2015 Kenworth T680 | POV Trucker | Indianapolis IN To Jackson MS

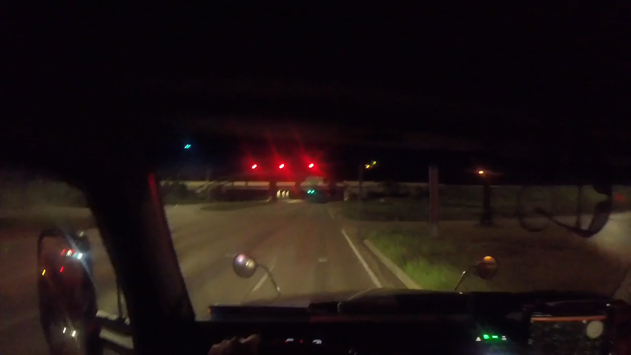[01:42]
Take the ramp on the right to I-465 South. Oh, I guess we don't, we don't stop for headlights around here. And last time I stopped, I stayed there. It's like three times I've been there. In all three times, I've taken my break there.